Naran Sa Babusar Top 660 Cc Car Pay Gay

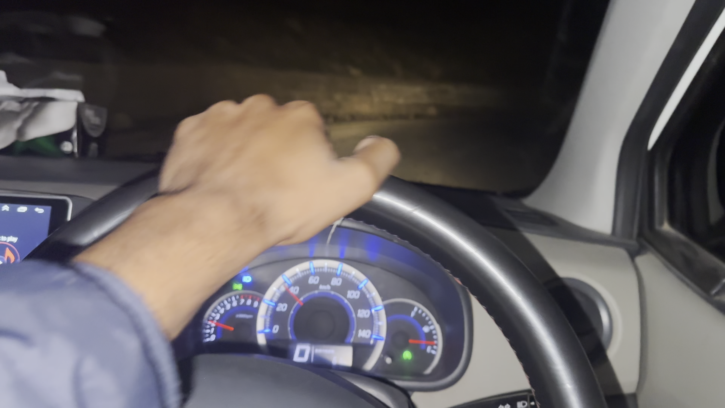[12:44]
यहीं जा रहे हैं वापस, और रात हुई तकरीबन 8:30 हो गए हैं,
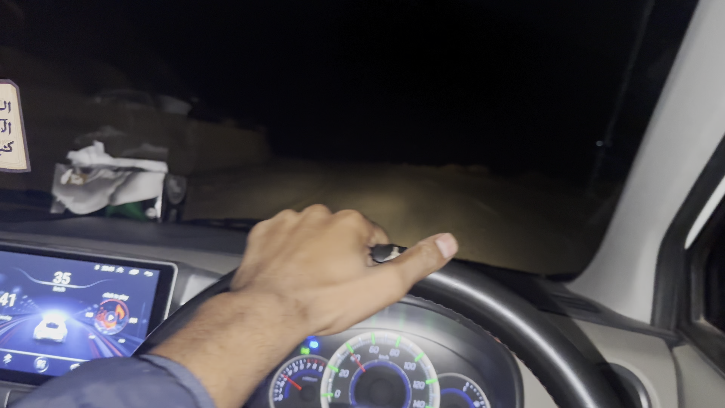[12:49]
तो तकरीबन 5-10 किलोमीटर रह गया, तो
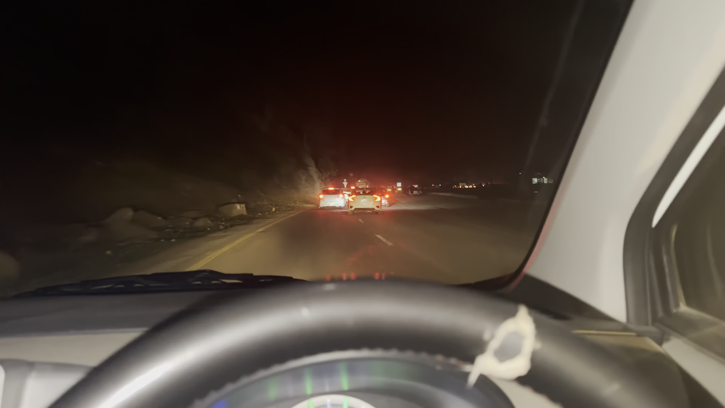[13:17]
ये देखें कितनी लाइनें लगी हुई नारायण,
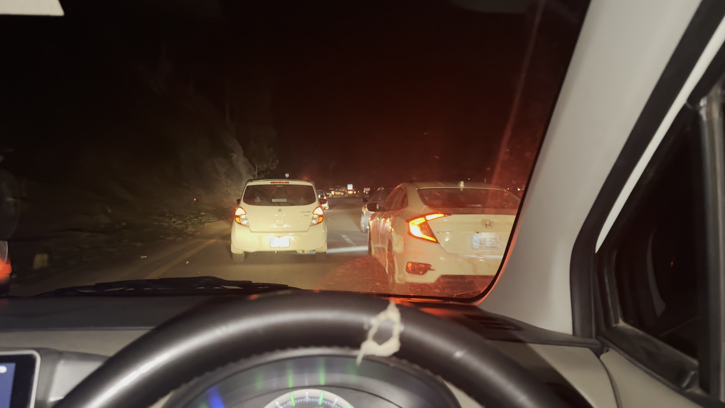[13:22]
तकरीबन 3-4 किलोमीटर दूर है और लाइनें यहीं से ना स्टार्ट हो गई हैं, तो अभी नारायण में एंटर नहीं हुई, बाकी भी देखें क्या सीन बनता है।
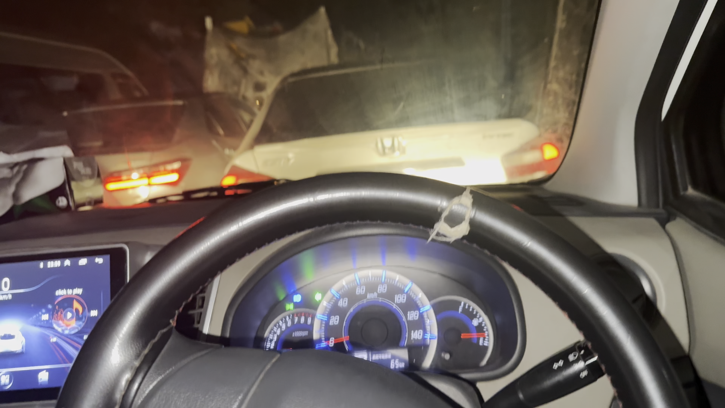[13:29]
देखें ये रश में फंसे हुए हैं, पानी कब खुलता कब नहीं खुलता,
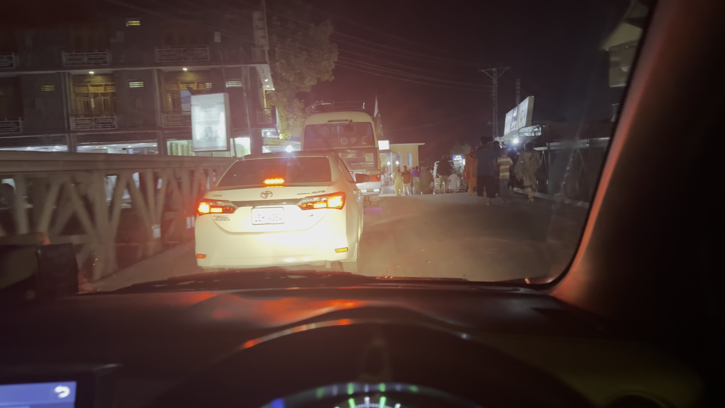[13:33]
अभी रश आ गया,
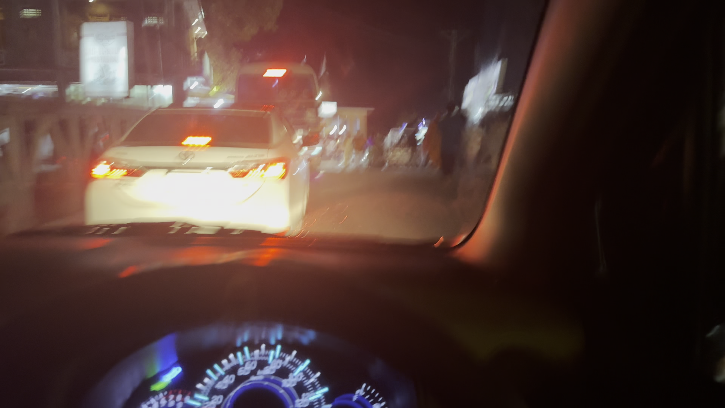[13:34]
ये नारायण बाज़ार एंटर हो गए हैं और थोड़ा बहुत रश तो निकल गया,
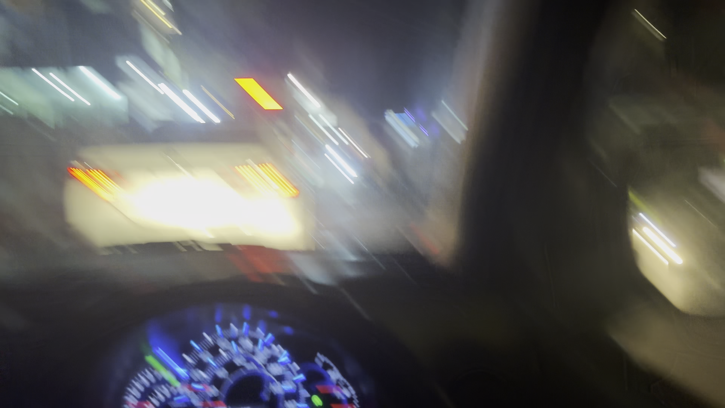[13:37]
बाकी हमारी दूसरी गाड़ी पीछे है वो,
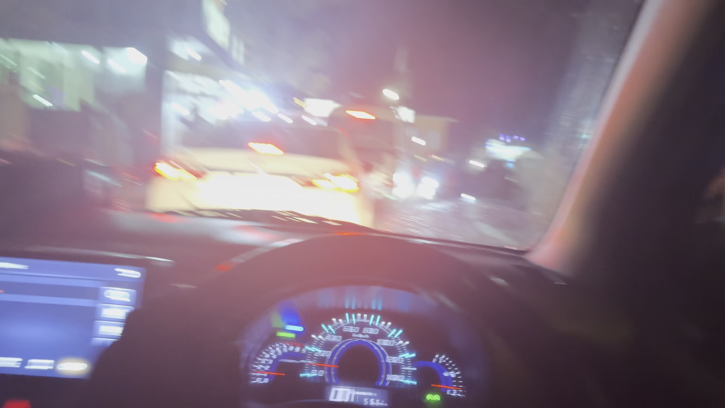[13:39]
क्योंकि मैं अभी बड़ी तो उसका ज़रा मुश्किल हो जाएगा, रश देखें ज़रा नारायण में,